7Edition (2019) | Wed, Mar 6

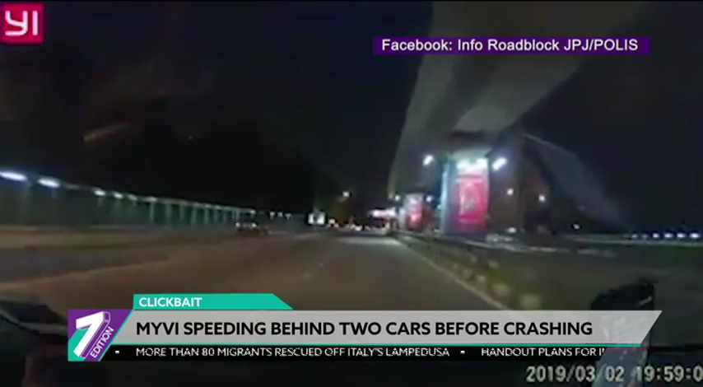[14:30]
on March 2nd in Kinwara Highway towards Subang Jaya. In the 33 seconds video, a potent Iswara and a red Perudoa Maivi can be seen overtaking the car. A white Maivi, which was tailing the red Maivi, also attempted to overtake the car. However, he failed to control his car and crashed into two other cars on the left lane. Following this, many took to social media, pinpointing how reckless the white Maivi in driving,